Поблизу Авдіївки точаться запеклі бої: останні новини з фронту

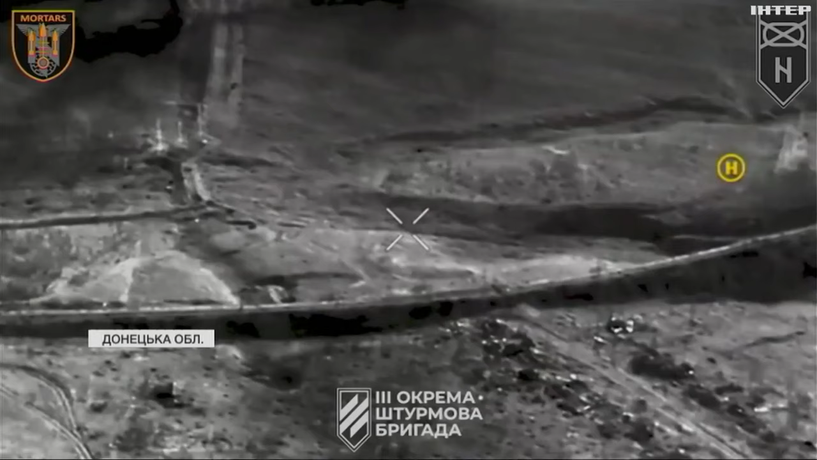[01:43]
А це працюють з мінометів. По російських позиціях бійці Третьої штурмової під Бахмутом.
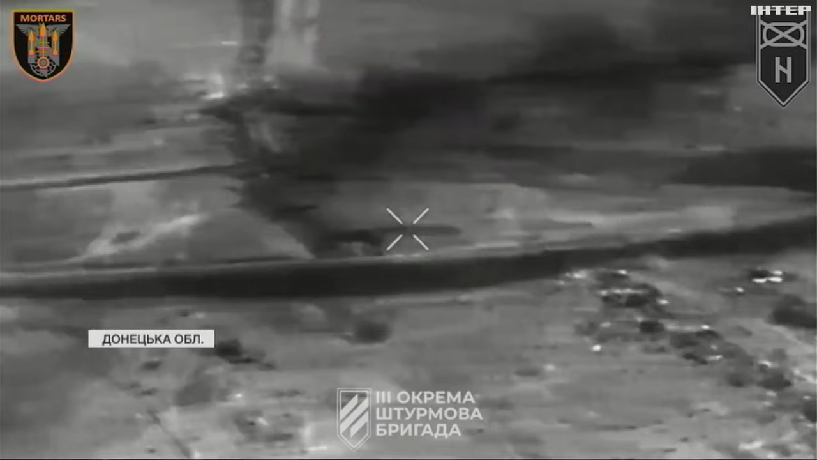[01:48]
Тут сили оборони продовжують штурмові дії південніше міста.
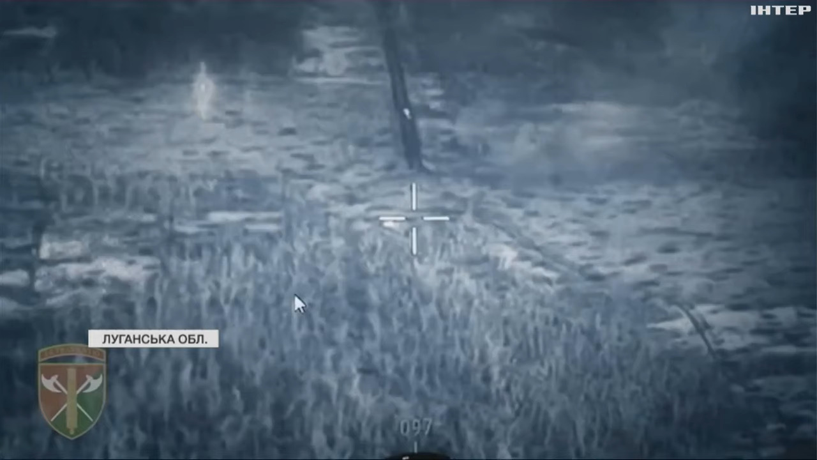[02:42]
І тепер перетворюють на Брухт Краснокутську.
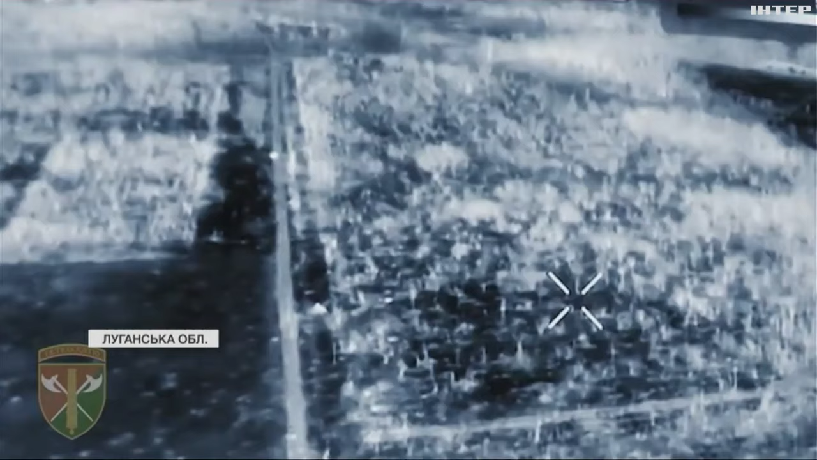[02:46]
А на підконтрольній Україні території Луганщини не вщухають обстріли.